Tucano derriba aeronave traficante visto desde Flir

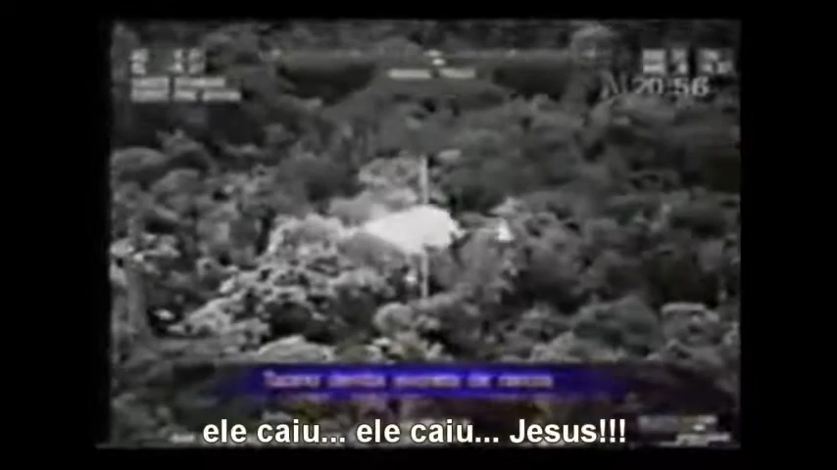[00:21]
He's down. Jesus. Okay, watch our altitude if we're going to circle. I don't want to hit the... We're right here under. Okay, go ahead and pass the...
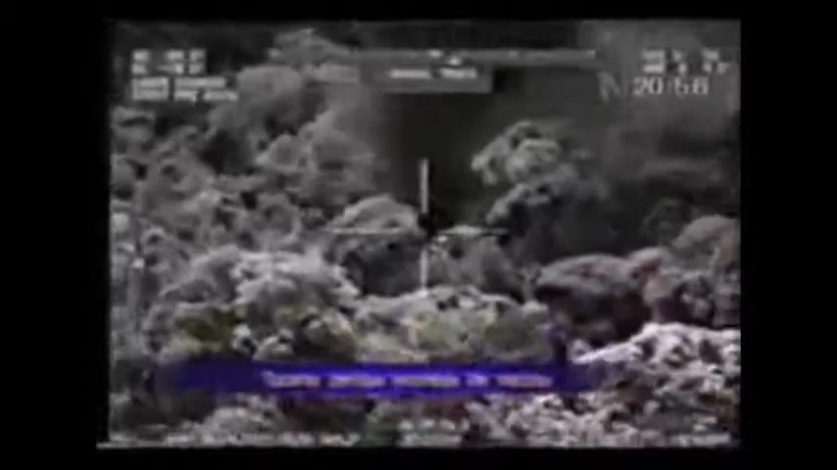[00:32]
Pass that... Gator 2. Target has been executed and is down and burning. Time is... 4.2 past the hour.